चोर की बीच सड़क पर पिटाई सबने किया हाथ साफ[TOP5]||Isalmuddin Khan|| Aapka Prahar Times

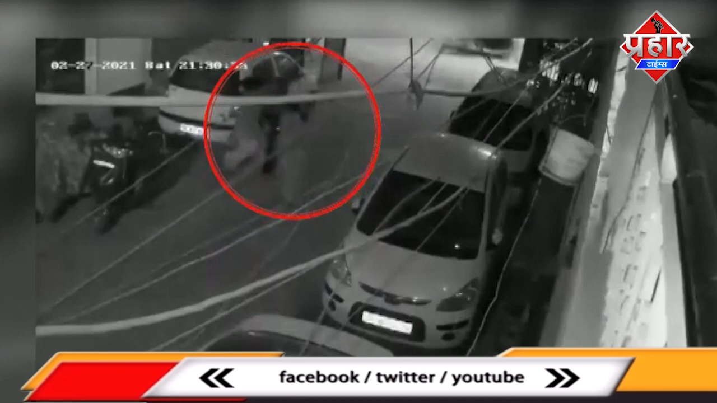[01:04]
जहां एक चैन स्नेचर ने गोद में दो साल के मासूम बच्चे को लेकर जा रही है, एक महिला के गले में चाकू मार कर स्नेचिंग की घटना को अंजाम दिया है, मामला दिल्ली के आदर्श नगर का है,